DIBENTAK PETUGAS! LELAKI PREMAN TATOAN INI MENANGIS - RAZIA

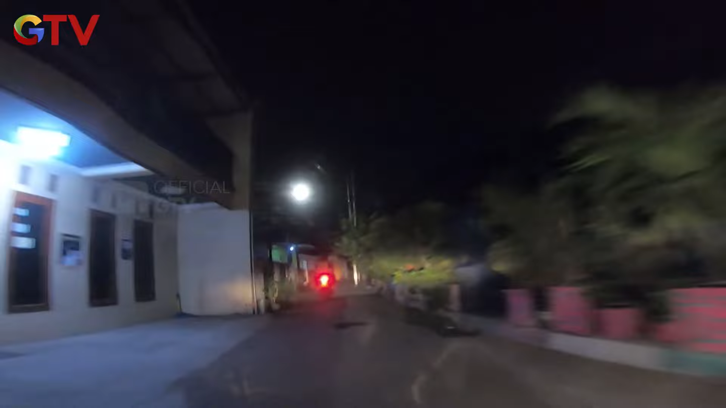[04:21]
Minimnya penerangan menjadikan kawasan ini berpotensi menjadi persembunyian para pelaku kejahatan.
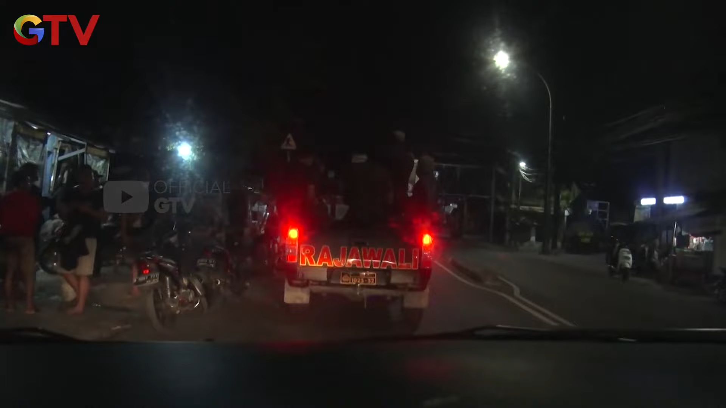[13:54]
Sejumlah pemuda nampak sedang nongkrong di bengkel motor Jalan Raya Cipinang Jaya Jatinegara.